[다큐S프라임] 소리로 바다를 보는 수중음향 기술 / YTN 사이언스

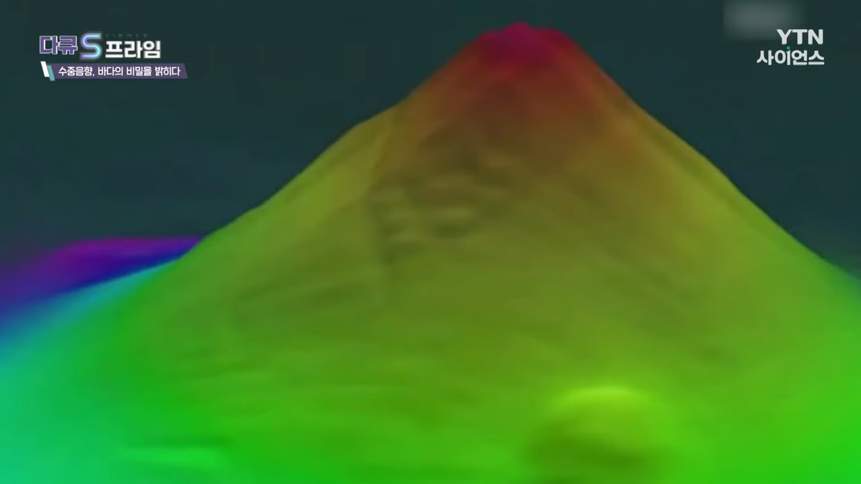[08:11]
해저지형을 동시에 관측하고 기록할 수 있습니다.
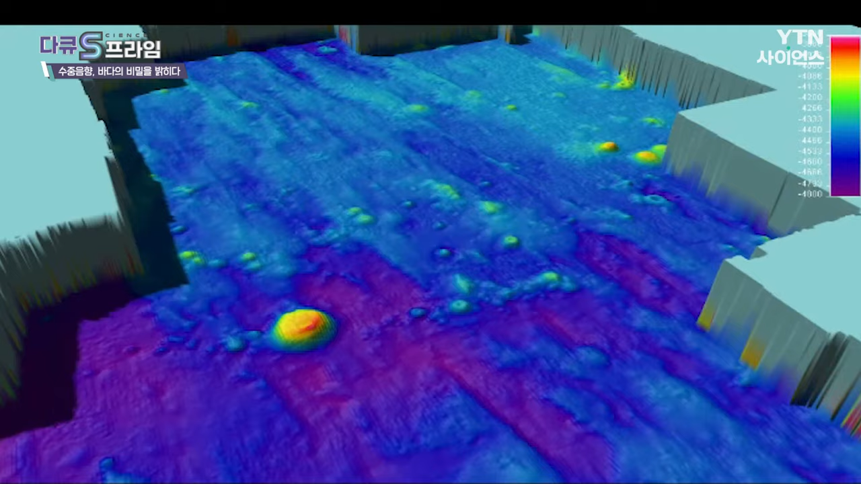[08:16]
이렇게 관측한 데이터는 해도 제작에 활용되는데요.
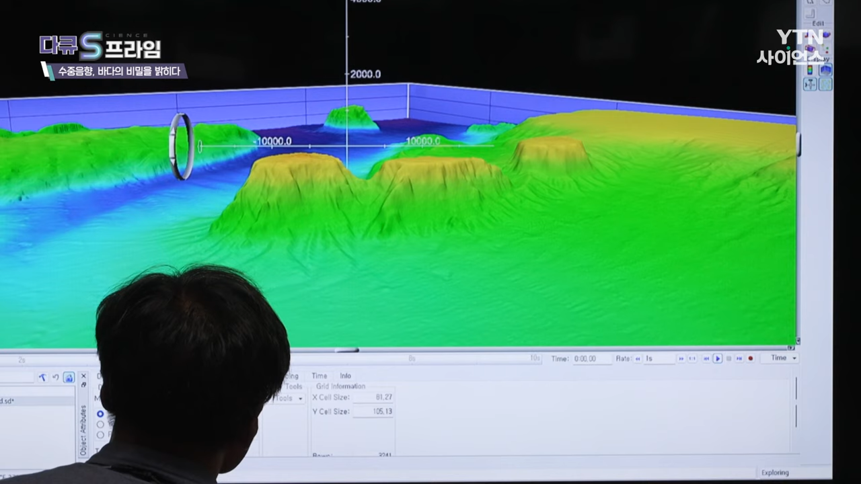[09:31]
해산은 말 그대로 바닷속에 우뚝 솟아 있는 원뿔형의 해저 지형을 말하는데요.
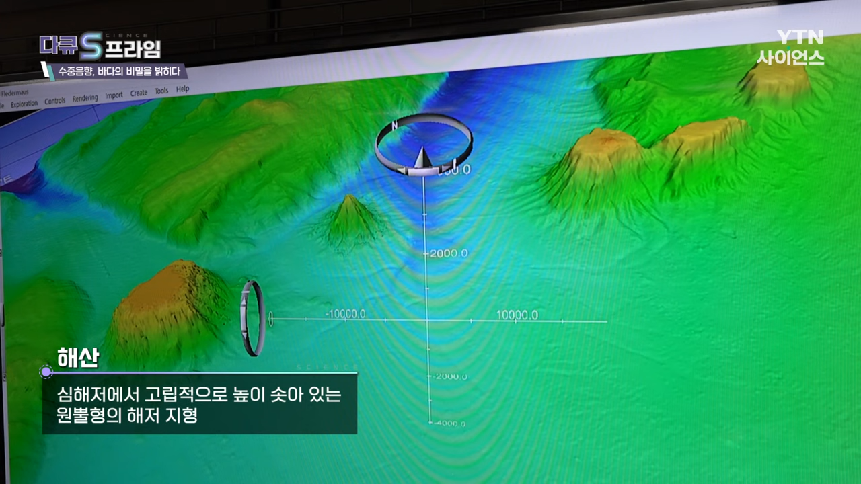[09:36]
심의 깊은 곳에서 분출하는 마그마에 의해 만들어집니다.
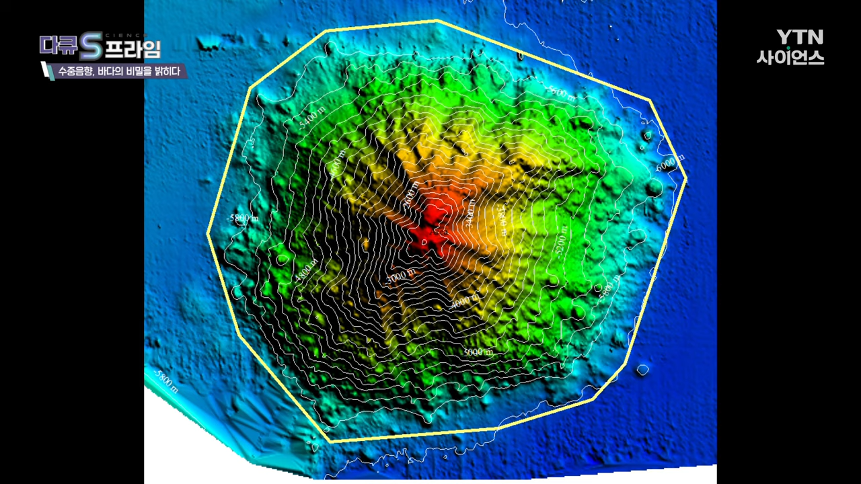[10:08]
세계에서 가장 깊은 바다인 마리아나 해구 인근에서 발견된 이 거대 해산은 키우스트
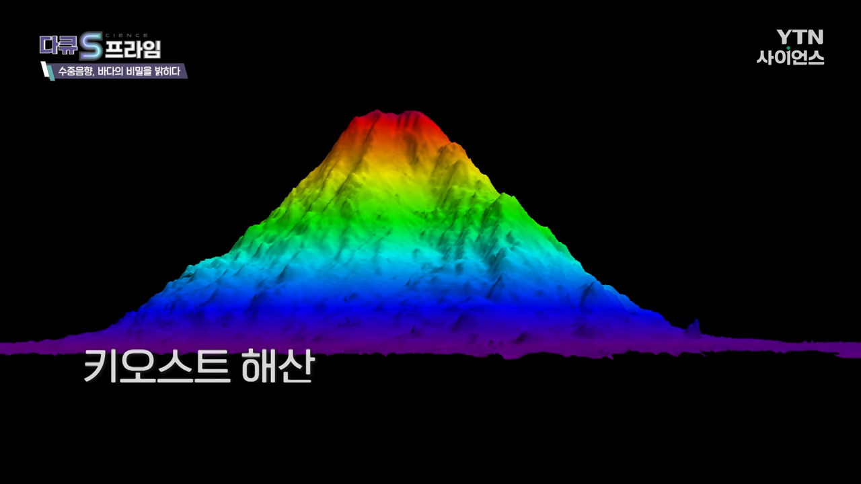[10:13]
해산이라는 이름으로 2018년 국제 공식 지명으로 등재됐습니다.
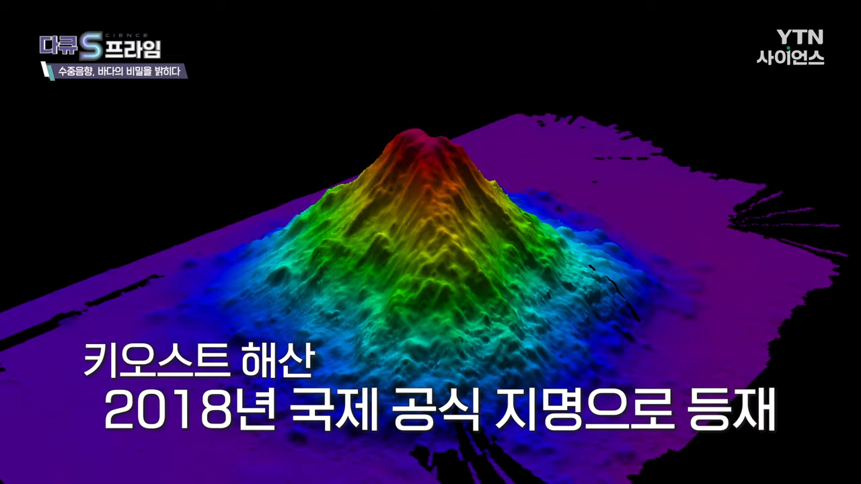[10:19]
이 해산 역시 심의용 다중빔 음향 측심기를 이용해 관측했는데요.
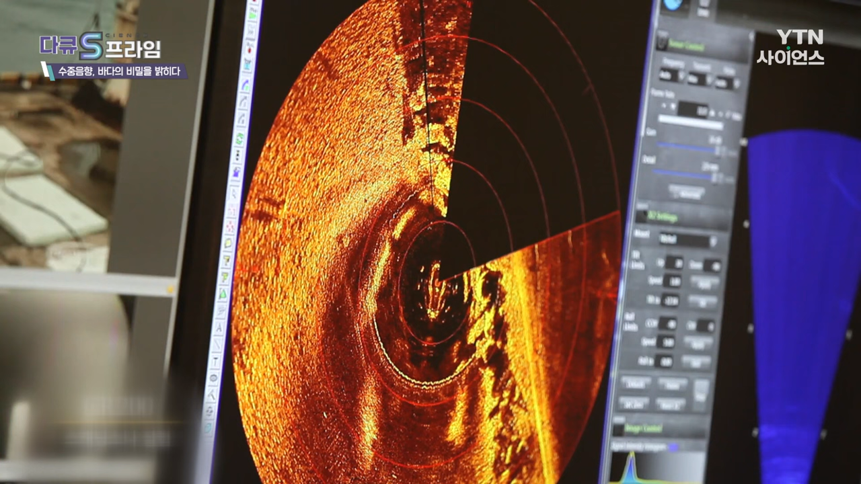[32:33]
소나의 수평면 스캐닝 거리는 100에서 150m 초음파 카메라의 동영상 촬영 거리는 15m라고 합니다.